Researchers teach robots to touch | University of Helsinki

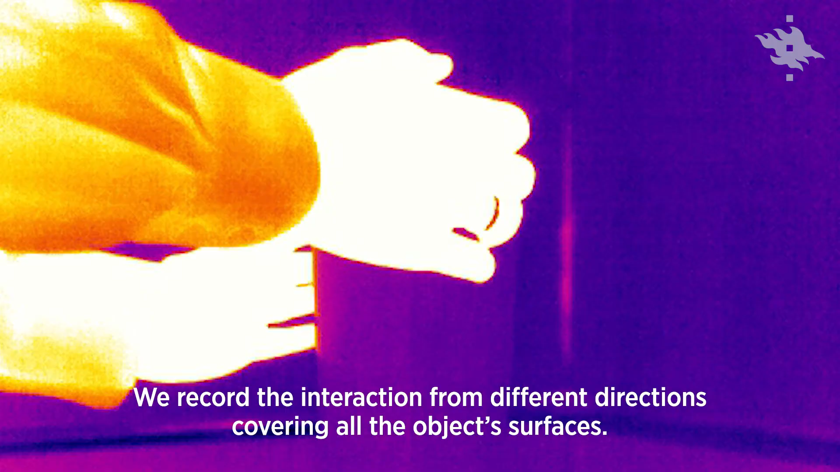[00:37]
he interacts with the object and we record the interaction from different directions
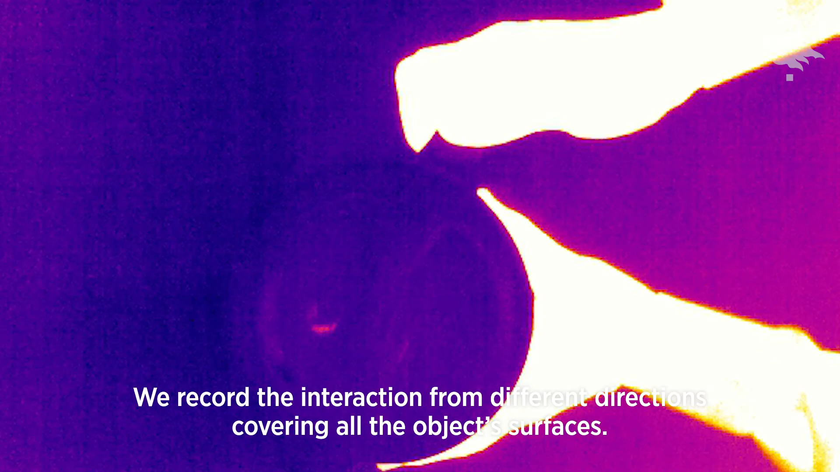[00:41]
so that we can cover the objects from all the object surfaces.